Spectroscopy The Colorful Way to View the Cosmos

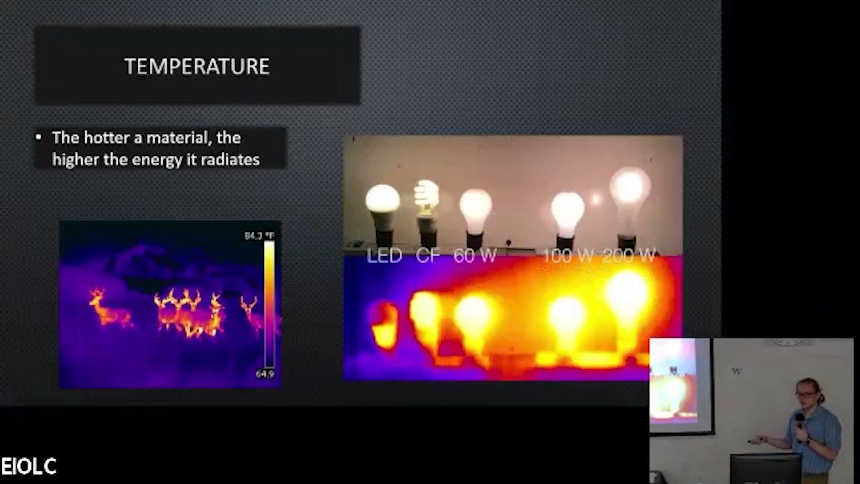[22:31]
That's what the heater on the side of your floor is for. And this is ultimately why we choose LEDs for that. But, these are higher energy outputs, so they're going to also be a little hotter. And as you saw with the hottest, it was giving off quite a bit of infrared. So, not only does something, as it heats up, become brighter, it also actually starts emitting in higher and higher energy levels. So, here, you can see the top of the bulb isn't actually very hot at all, and it's quite dim. These are similar color scales.
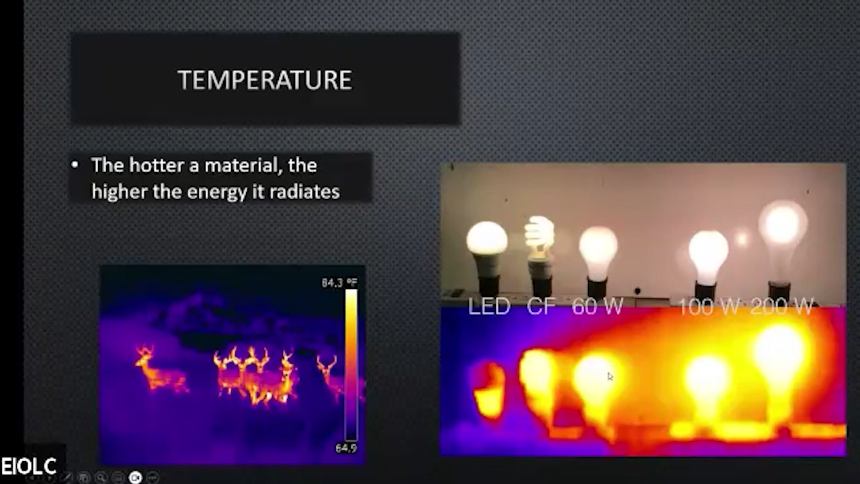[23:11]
On screen: scale top 84.3°F
But, as we go up, and in particular up the wattage, it's really starting to affect the environment. And, you see more yellow around this bulb, or like a fainter yellow, whereas over here, you're just having complete saturation even beyond the bulb. And, that's what you see here. So, this is just our wavelength from blue, the highest energy, the hottest color that we have, to red, the coolest. And, these dotted lines here are two different types of stars, and this solid one is going to be the hottest of the three.